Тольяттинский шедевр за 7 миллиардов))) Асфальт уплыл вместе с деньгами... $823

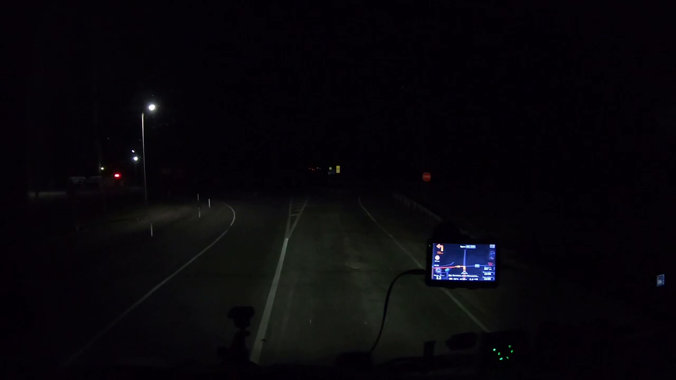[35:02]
Ну ладно. На следующем повороте поверните налево. Еще раз, не последний же, наверное, раз нефть.
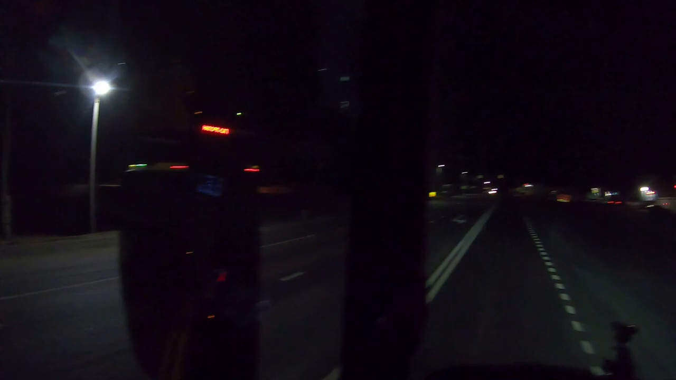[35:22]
Главное, что свет горит, все, но это вот шильда горит, что она рабочая. Ее все перекопали.
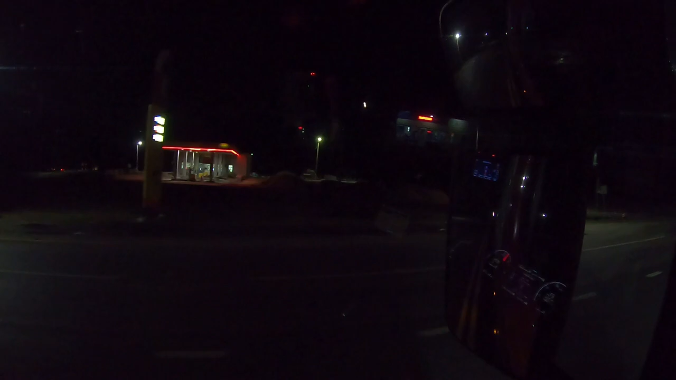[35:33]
Да. Ремонты все протолкались. Хороший сегодня, первый час ночи. Наверное, сейчас вот перед мостом, который 2 часа.
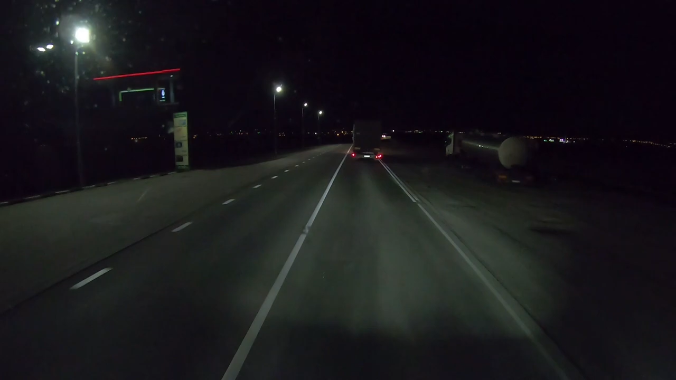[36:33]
кажется. Что по башкирскому уже первый час. По Москве это по 11, по Бовому, Башкирия вон это светится.